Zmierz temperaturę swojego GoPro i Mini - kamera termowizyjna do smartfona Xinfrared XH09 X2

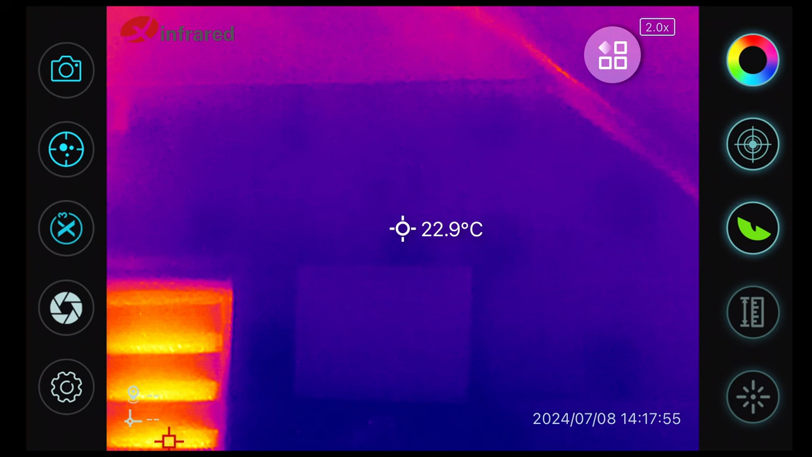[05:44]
On screen: spot 22.9°C
Włączyłem go jakieś 10 minut temu. I zaraz zobaczymy jak on się ma tutaj jeżeli chodzi o temperaturę. Zrobimy sobie jeszcze jedno zdjęcie.
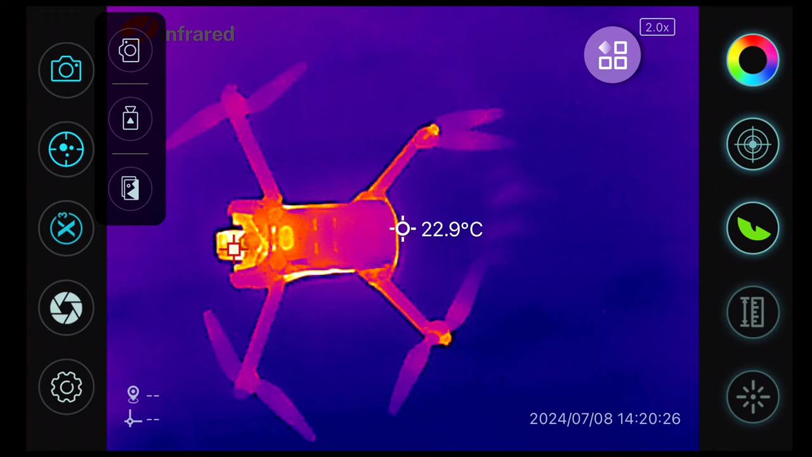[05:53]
On screen: spot 22.9°C
Tak to wygląda w przypadku miniacza. Więc już widać w którym miejscu rozgrzewa się jak najmocniej. To widać wyraźnie.
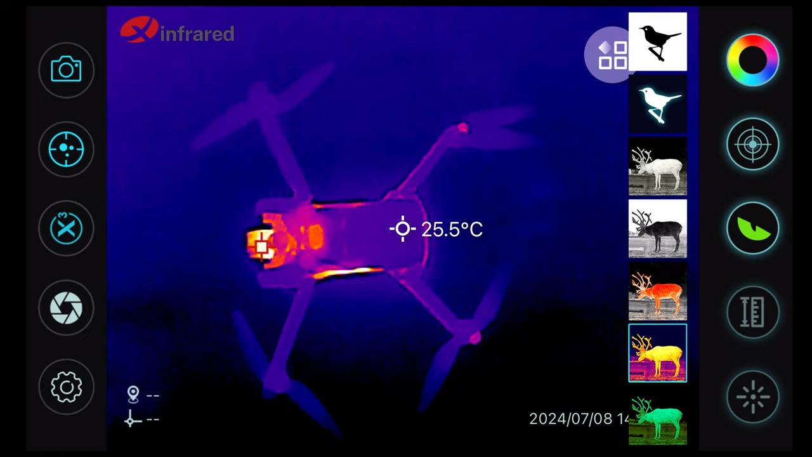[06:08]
On screen: spot 25.5°C
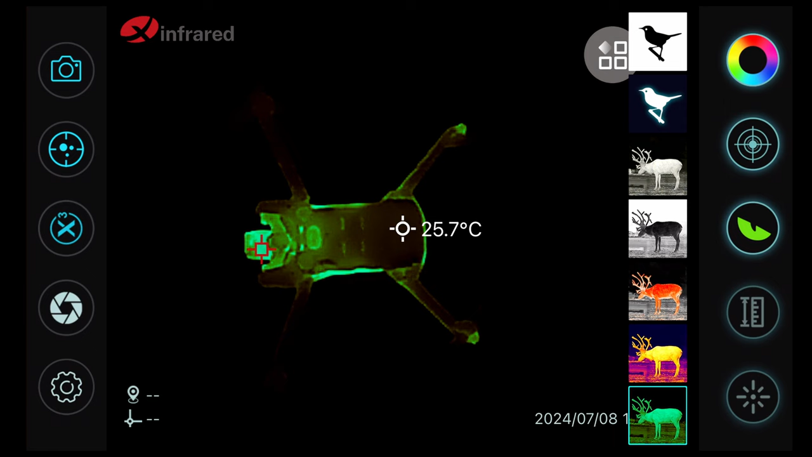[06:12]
On screen: spot 25.7°C
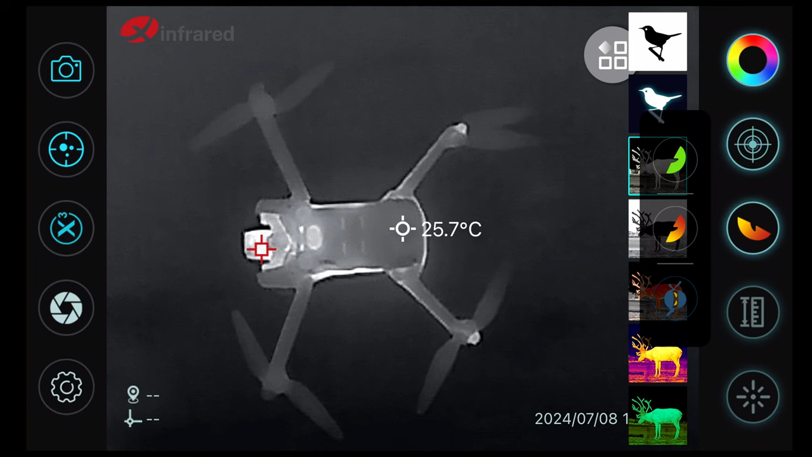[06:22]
On screen: spot 25.7°C
Wydaje mi się, że ten widok chyba najbardziej przemawia. Ten gdzie mamy ninja i wyraźnie zarysowane są te fragmenty,
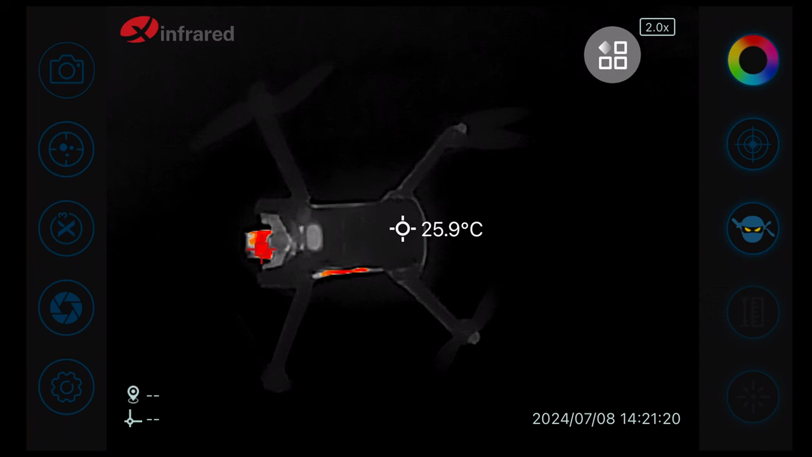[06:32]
On screen: spot 25.9°C
gdzie jest najgoręcej. Co ciekawe kamera też bardzo mocno się rozgrzewa.